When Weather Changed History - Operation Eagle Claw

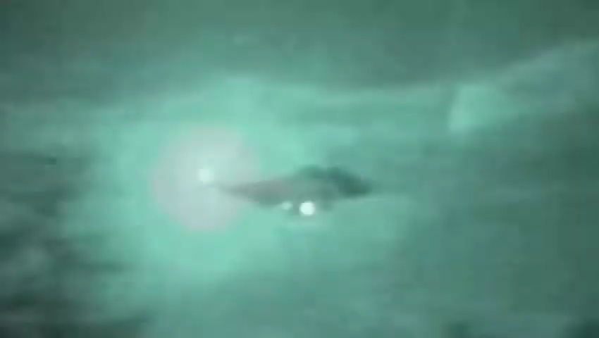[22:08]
what nice moonlit night probably some of the the best stuff you'd ever flown in the past five months the conditions were ideal
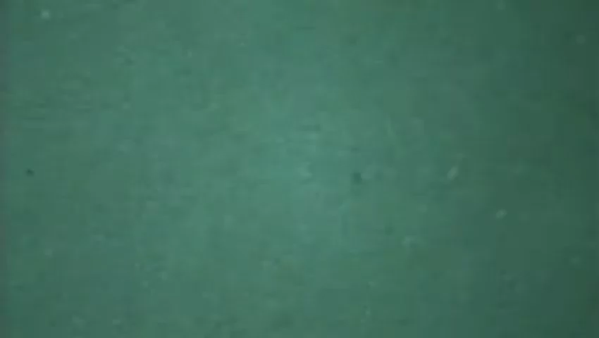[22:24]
but 125 miles ahead the lead C-130 transport plane flies into a cloudy haze visibility
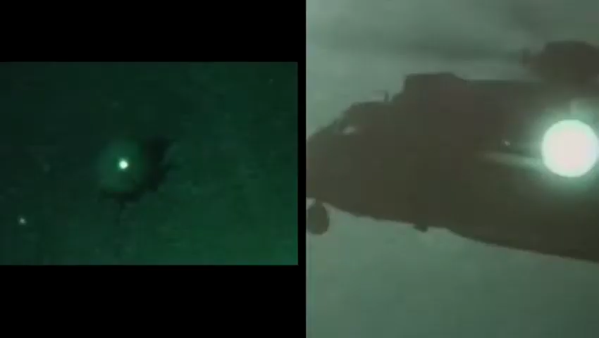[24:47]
15 minutes later the seven helicopters approach the ominous
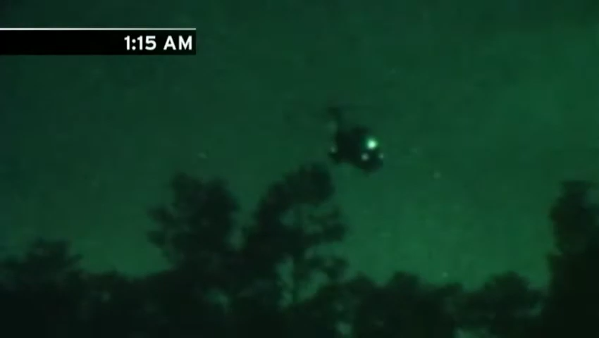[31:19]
six of eight sea stallion helicopters part of a mission to rescue hostages in Iran are
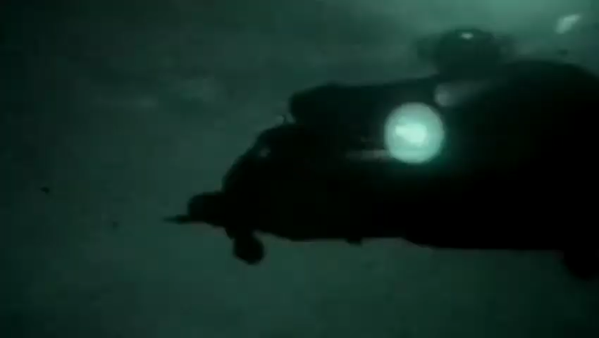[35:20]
Schafer lifts off and hovers about 25 feet in the air the
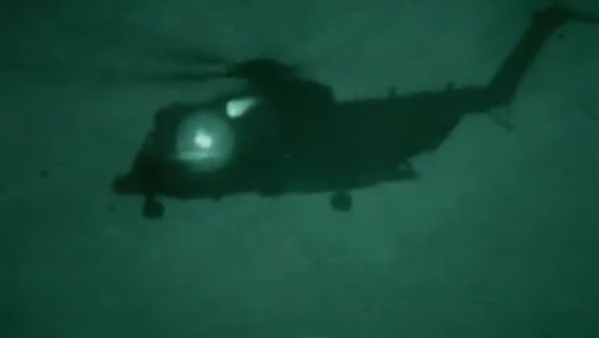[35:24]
loose particles on the road swirl around the chopper Schafer cannot
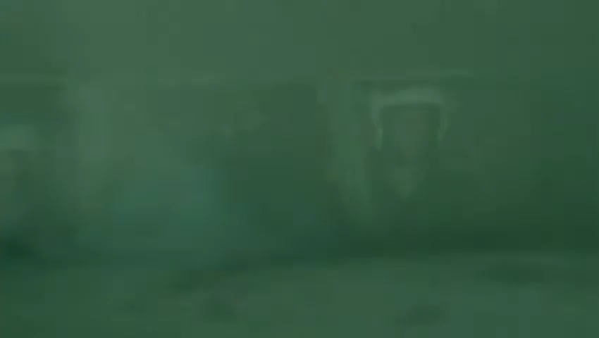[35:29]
see that he is dangerously close to one of the C-130 transport planes on the ground
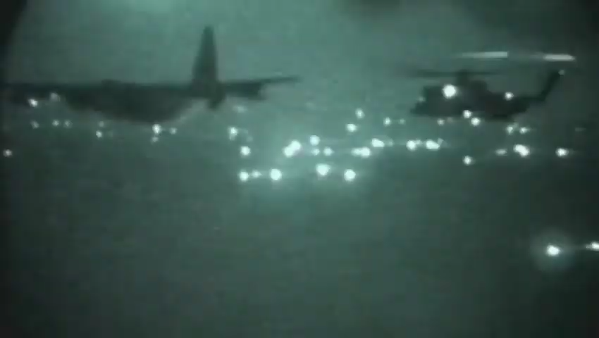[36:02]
is veered off course it smashes into the cockpit of the C-130
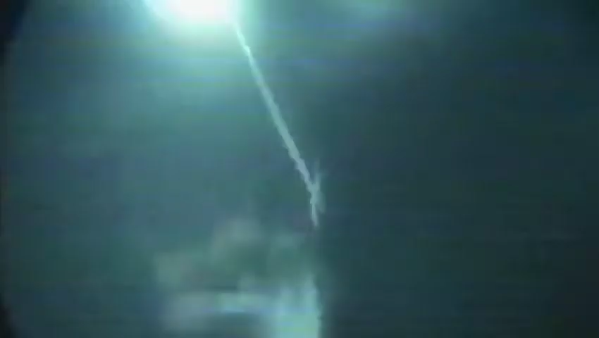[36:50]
we have ammunition that's cooking off from the fire
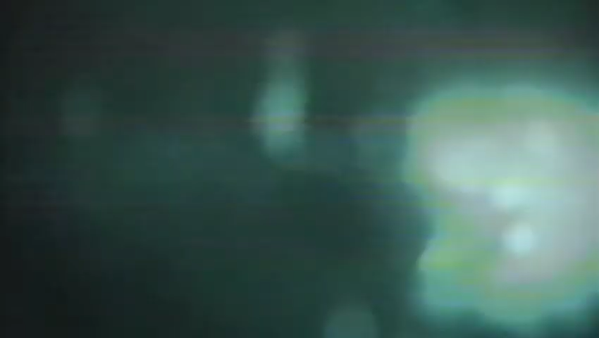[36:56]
zinging through the along the desert floor